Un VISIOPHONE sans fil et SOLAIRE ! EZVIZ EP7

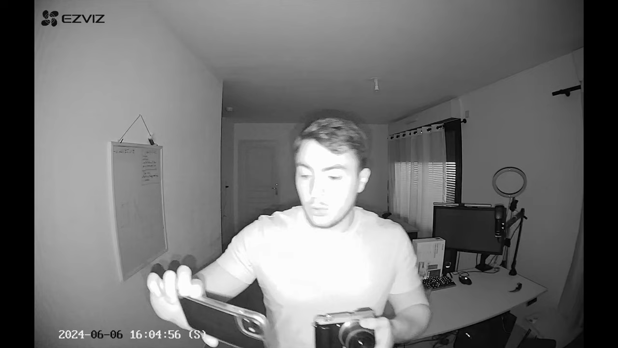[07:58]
Voilà, en tout cas, la vision nocturne, c'est totalement approuvé. Et là, on voit même mes traits du visage. Donc, ça fait plaisir.